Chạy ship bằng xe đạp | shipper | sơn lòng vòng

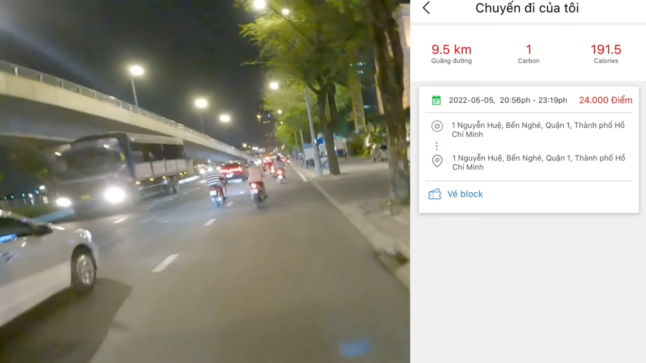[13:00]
Thì ở phía bên góc bên tay phải của mọi người đây là cái bảng đo được từ trên cái ứng dụng TNGO. Thì mình đã đi được 9.5 km và cái lượng calo mình tiêu thụ là khoảng 191. Nó sẽ tương đương với lại một chai nước ngọt hoặc là một chén cơm vậy đó. Và mình nghĩ là nó đo cũng không hoàn toàn chính xác 100% đâu, nên mọi người chỉ mang tính chất là tham khảo thôi. Và mình đã mướn chiếc xe này từ lúc 9 giờ và đến lúc mình trả xe là khoảng 11 rưỡi. Như vậy chi là mình đã mướn 2 tiếng rưỡi.